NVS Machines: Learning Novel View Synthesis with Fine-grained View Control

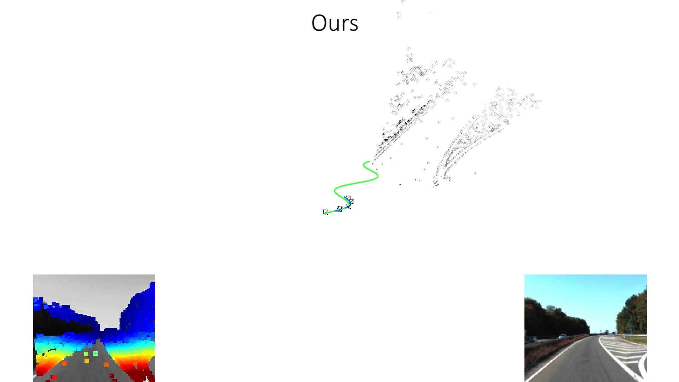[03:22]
For validation, we feed the synthetic views to a state-of-the-art SLAM system that estimates the camera pose based on these views. While views generated from our method can be used to faithfully recover the input trajectory,
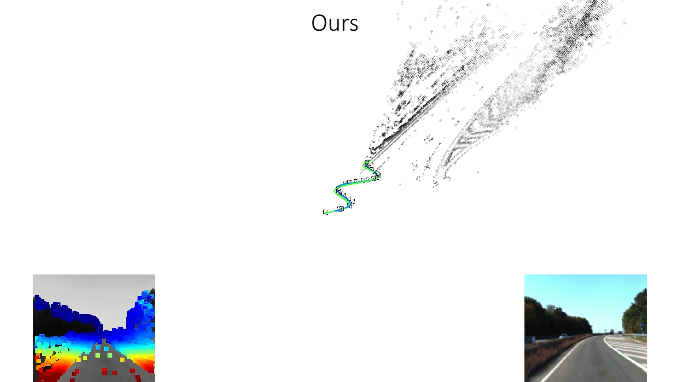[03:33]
views generated with a state-of-the-art flow-based method lead to mostly straight motion.
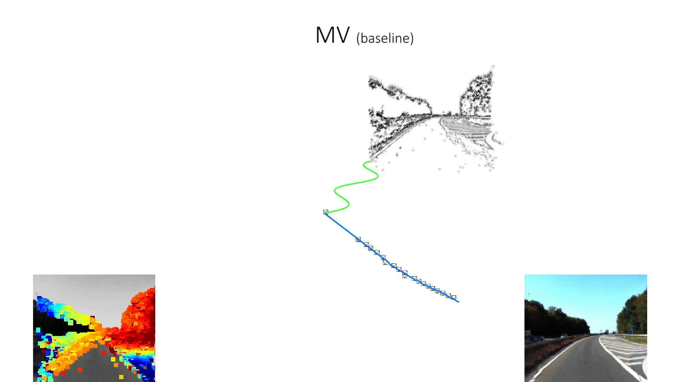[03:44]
While the baseline produces distorted images, our method produces images that are sharper and more realistic.